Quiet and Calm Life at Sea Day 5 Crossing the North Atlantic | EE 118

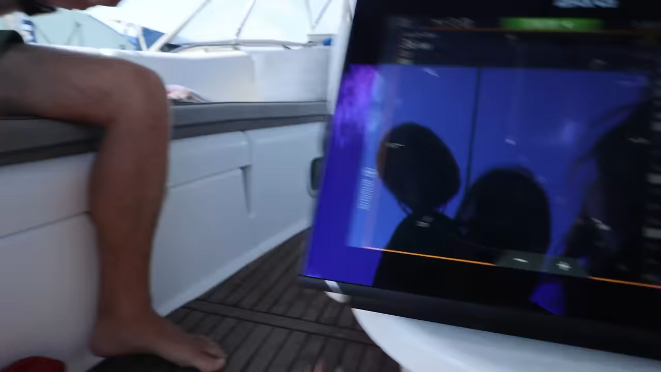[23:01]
Do you know where Julian and... They said they were just west, so I bet you that this is Julian. Just west of them.